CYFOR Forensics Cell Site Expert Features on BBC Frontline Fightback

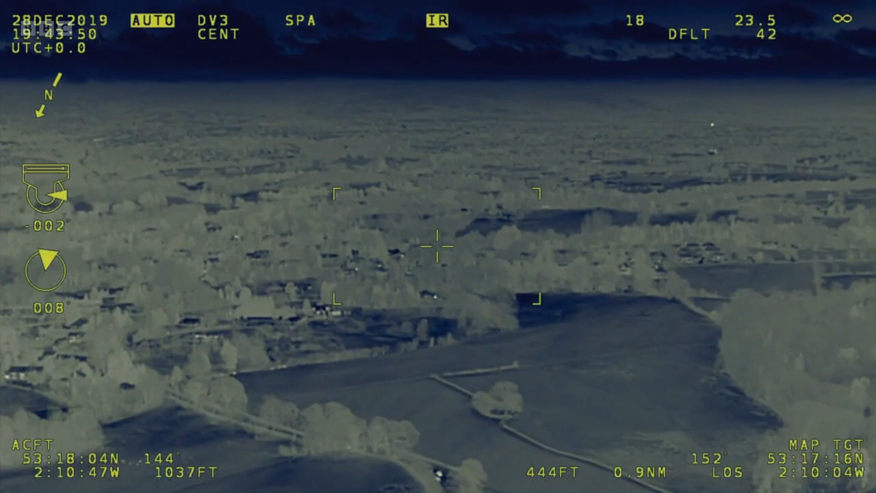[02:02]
Which is exactly what happened in this case.
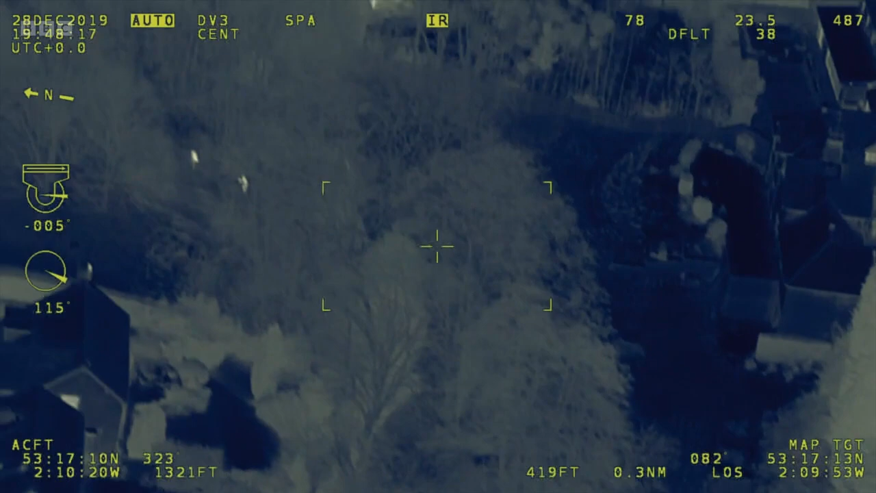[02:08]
There's been an attempted break-in and two men are making a run for it.
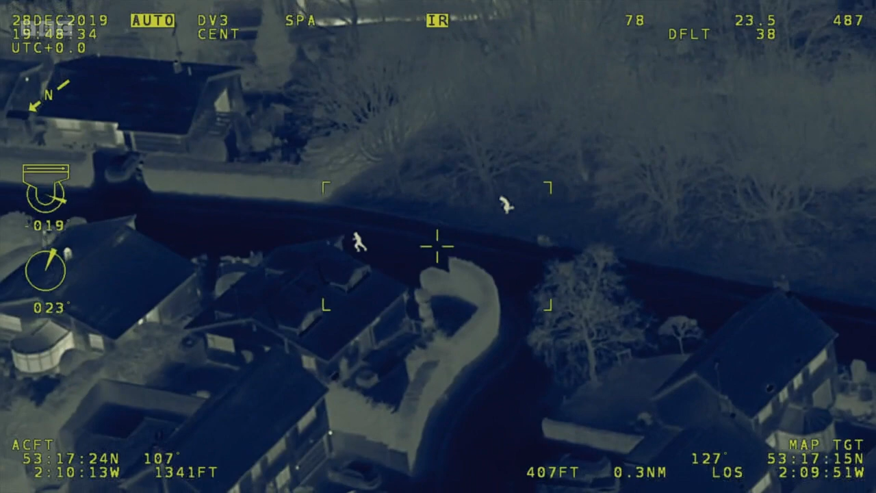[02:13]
But there's a police helicopter overhead, fitted with a heat-seeking camera.
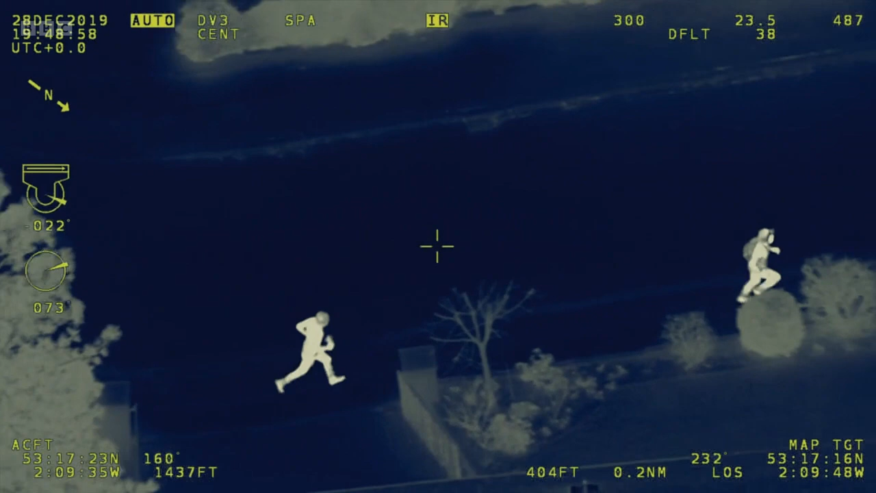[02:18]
We've got two runners, both with hats on, one with a rucksack, running down to our Castleford Drive.
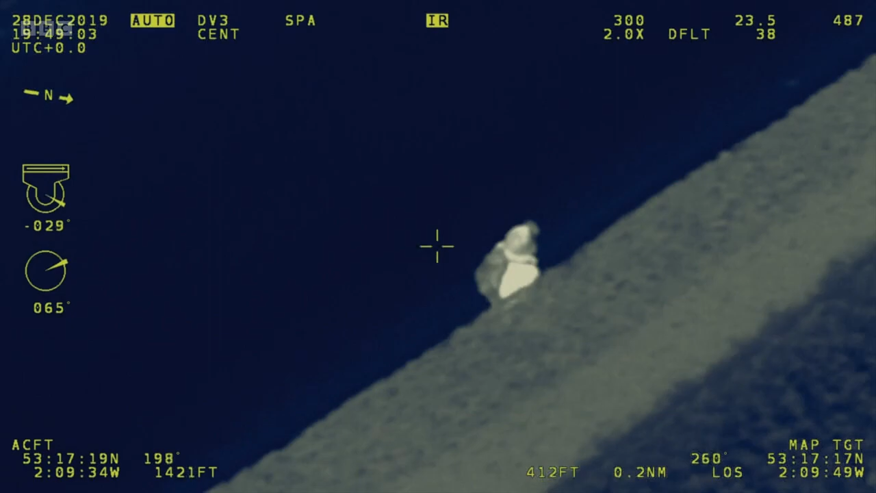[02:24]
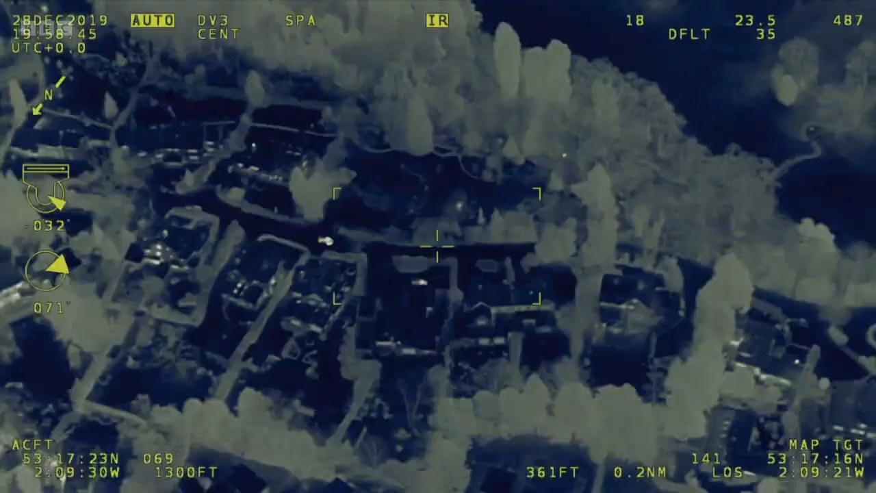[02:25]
They're in the rear of the garden of the house you're going to now.
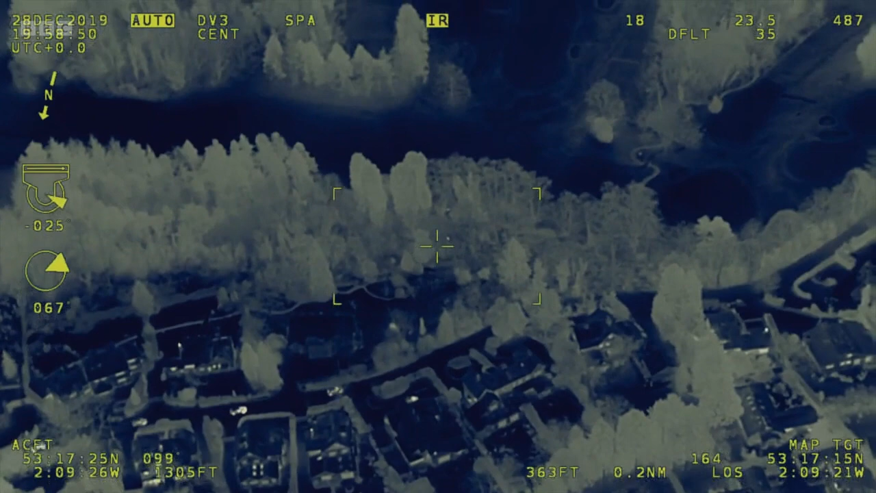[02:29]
The helicopter team guides officers on the ground as the suspects try to hide in gardens.
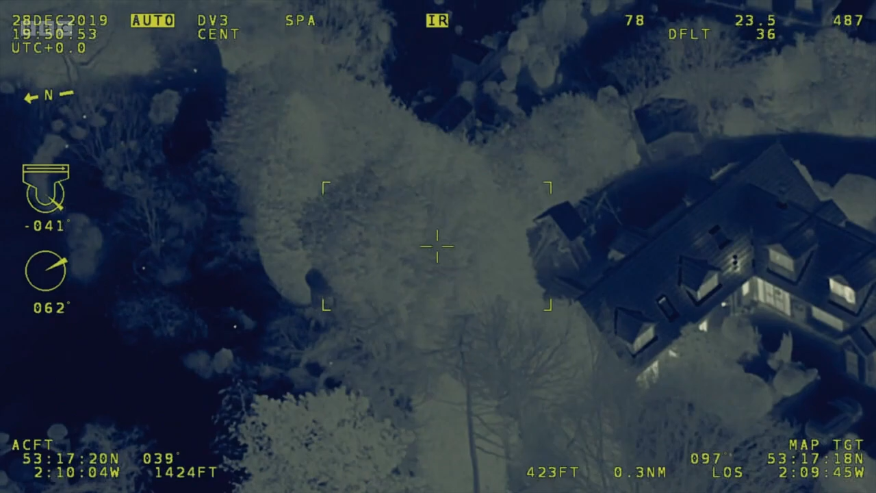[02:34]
And they're in the trees at the back by the kids' swings and play area.
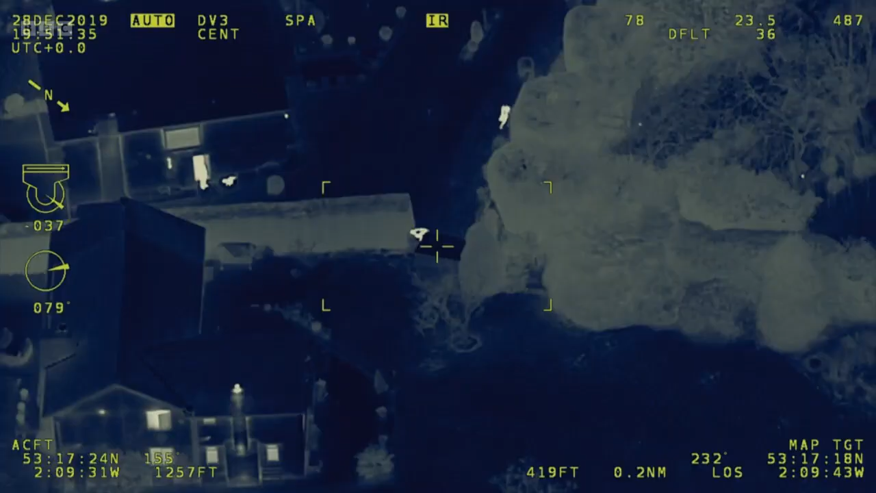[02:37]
The garden hopping now, just on by.
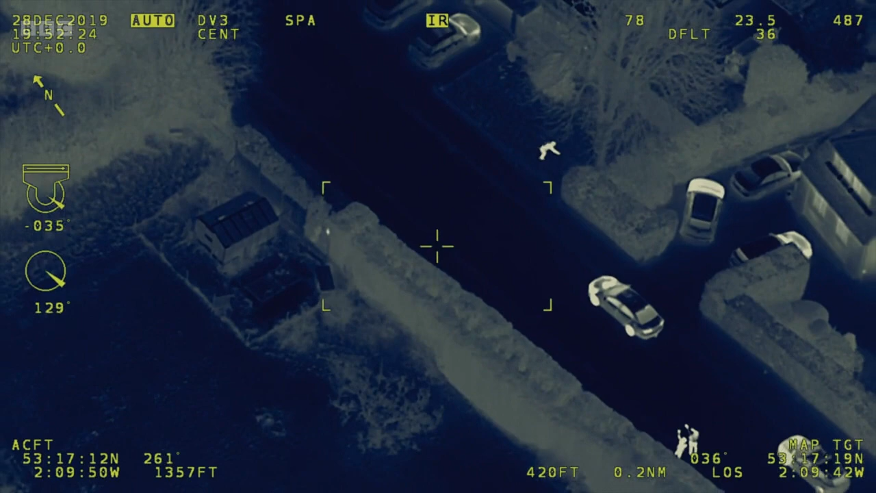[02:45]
But the police are closing in.
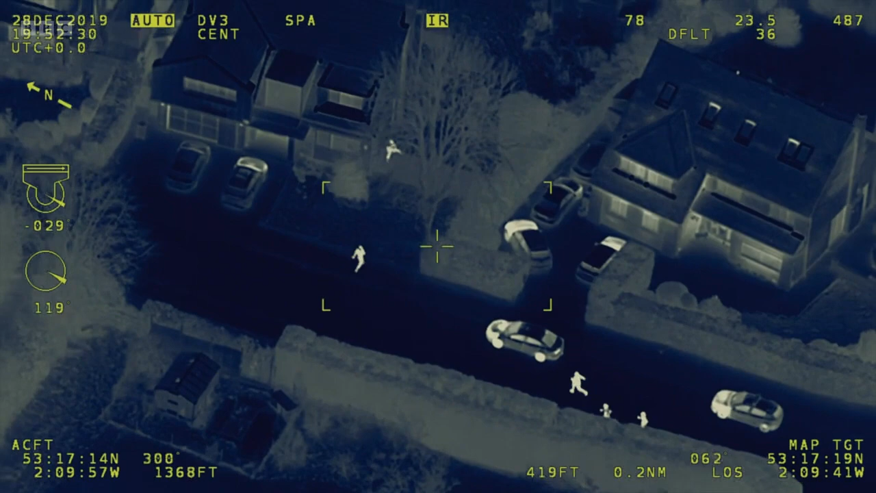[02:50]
One of the suspects jumps the fence, but his partner isn't quick enough.
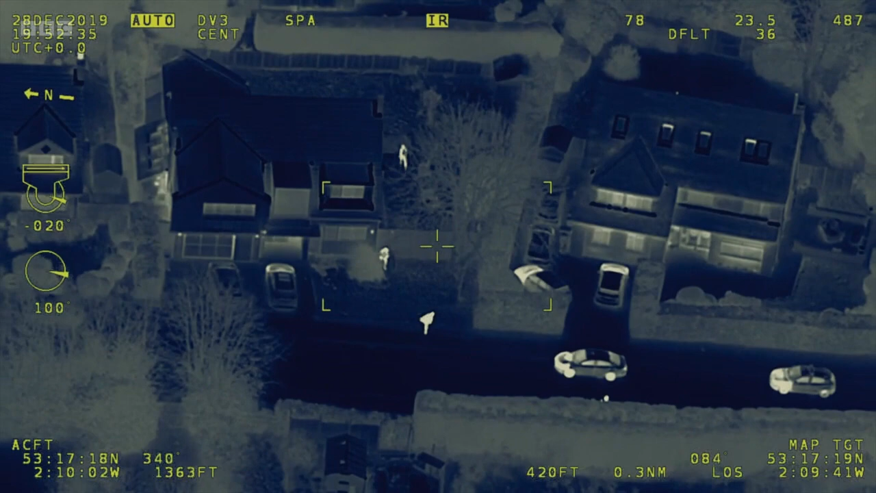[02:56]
There's one detained at the front by your officer.
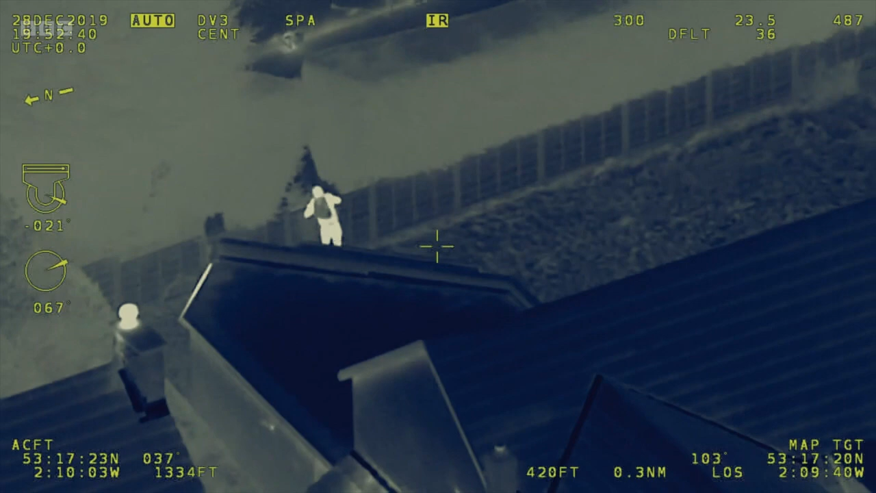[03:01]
The second one's over the back fence. The second suspect thinks he's got away.
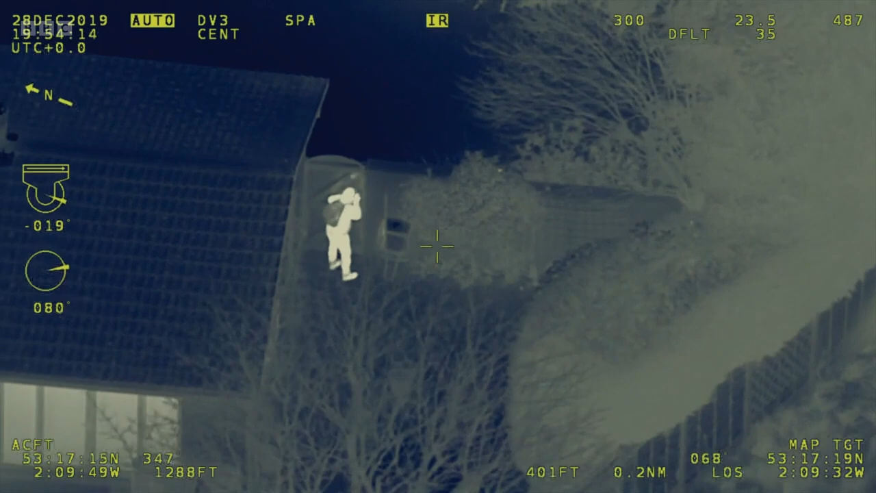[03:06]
But police on the ground are getting a running commentary.
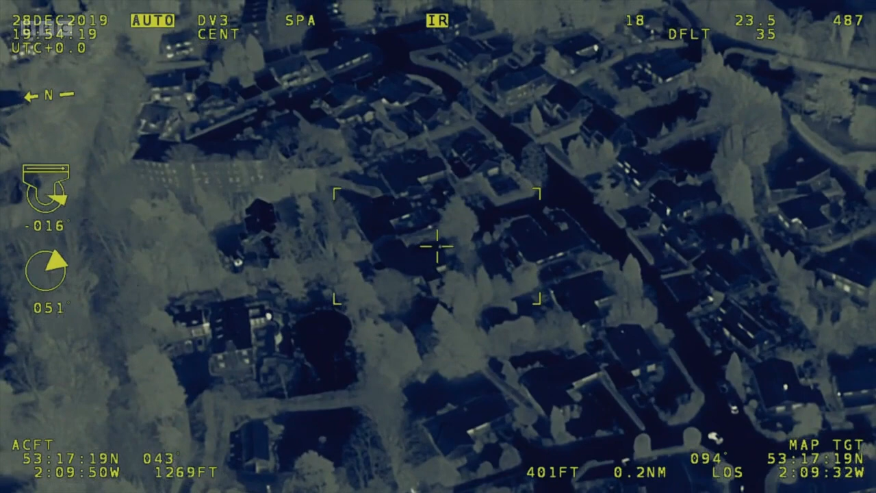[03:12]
Stop there. He's in the house to your left. Your house to your left now, in the gardens there.
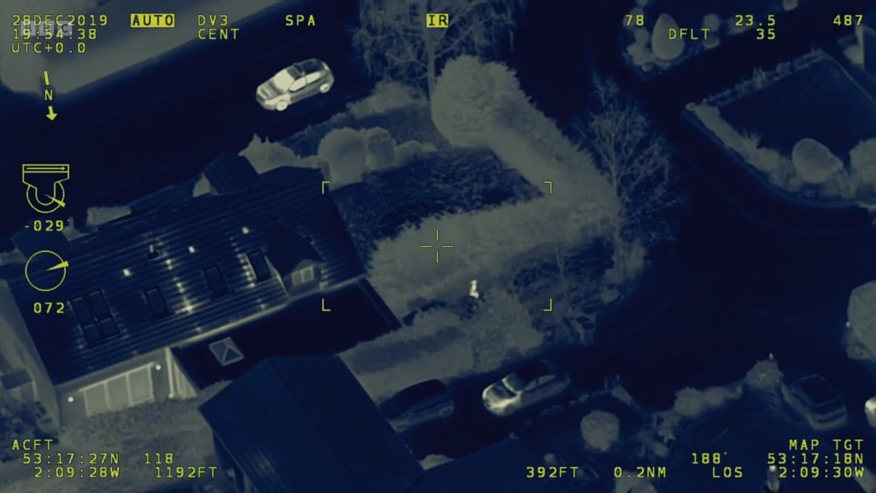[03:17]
He's going to come back out onto the road behind you. He's just walking round now towards yourself.
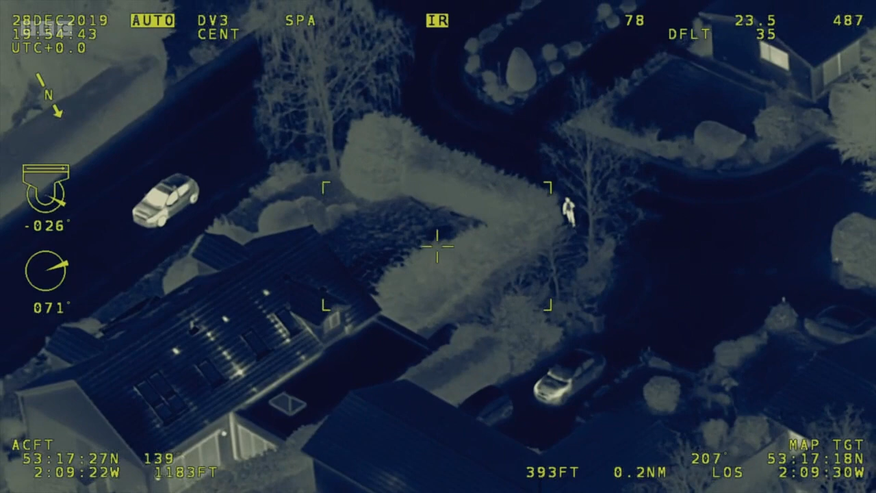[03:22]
The burglary suspect keeps on running. He's just nodding into the garden now.
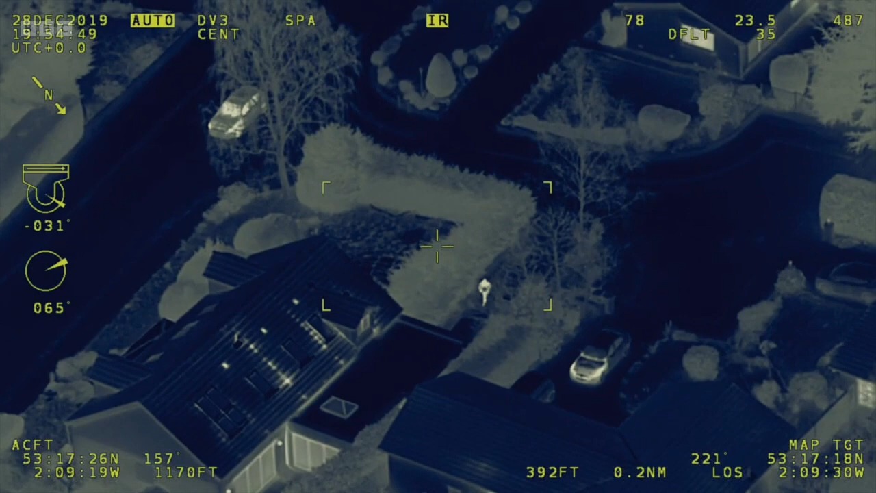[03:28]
Right, dock patrol, go to the next house behind that house there.